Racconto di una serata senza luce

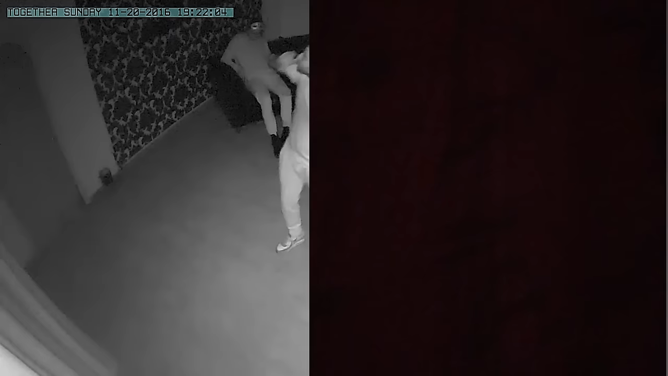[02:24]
il salone questo qui sarà la sala completamente oscura Sarà la stanza totalmente al buio
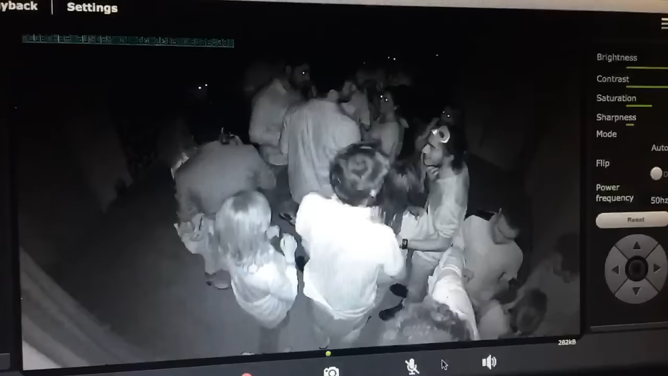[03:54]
loro sono al buio Questa è la telecamera infrarossi E si stanno parlando Conoscendoci C'hanno tutti quanti dei nickname Così dopo si riconosceranno Forse È stato bello non avere